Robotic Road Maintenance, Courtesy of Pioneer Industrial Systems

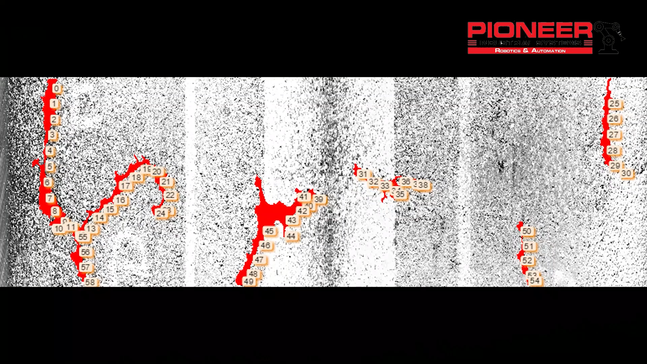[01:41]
This data is then mapped, turned into pathpoints, which is sent to the robot.